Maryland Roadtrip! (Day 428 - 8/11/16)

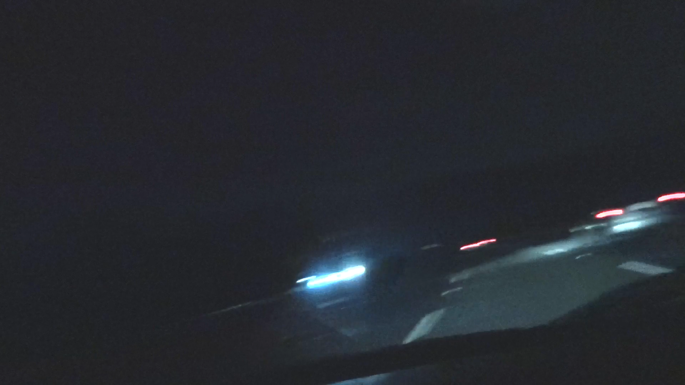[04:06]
You can't see anything. It's probably really close to pitch black. It's not pitch black. I'll try my best to, like, make it a little bit brighter.